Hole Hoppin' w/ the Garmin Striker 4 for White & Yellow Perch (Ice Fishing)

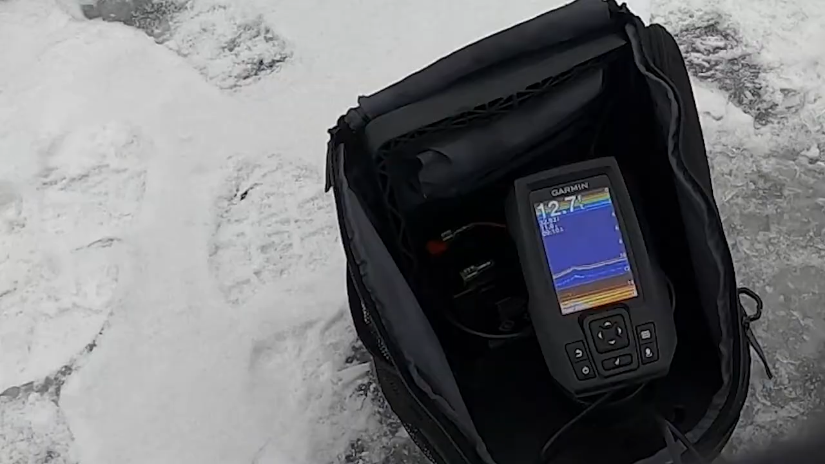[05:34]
you guys see the three lines on my fish finder right here
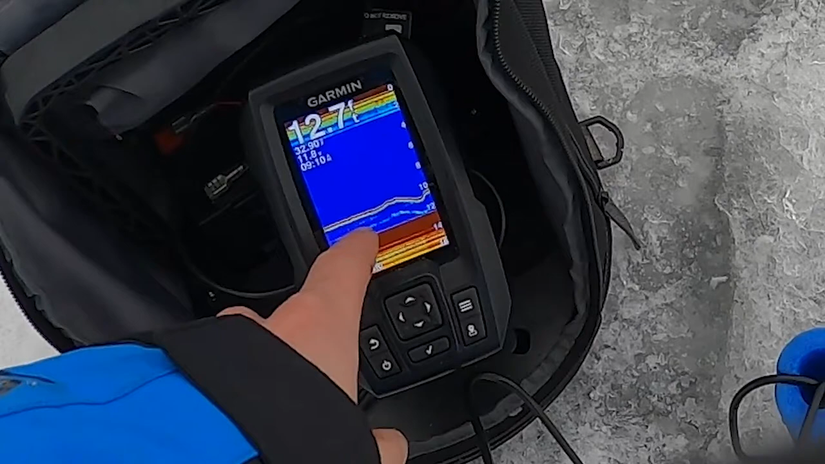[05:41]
On screen: depth 12.7 ft
that top one are the split shots that bottom one it is my worm and but that kind of faint one in the middle is probably a small perch it's like a video game now